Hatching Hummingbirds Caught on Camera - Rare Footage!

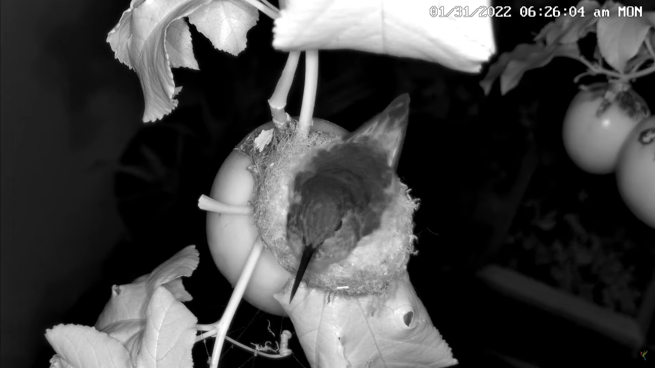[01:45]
Morning came and Flora finally showed us her new baby hummingbird. Shortly afterwards, we watched her feed her new hatchling for the first time.